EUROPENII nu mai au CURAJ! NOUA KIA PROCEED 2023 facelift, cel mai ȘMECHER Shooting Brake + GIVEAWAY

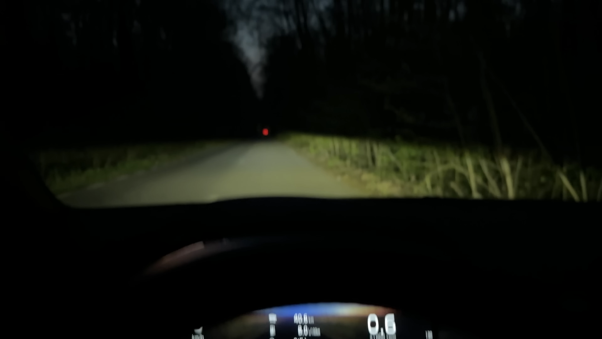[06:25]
Și așa sunt farurile. Ai opțiune de fază lungă, fază scurtă e așa, fază lungă este așa, e destul de ok. Se și vede, de fapt se și aude când trece mașina pe fază lungă. Bat farurile destul de bine, nu prea am mare lucru ce să le reproșez. Nu ai zone foarte mari de penumbră, e ok.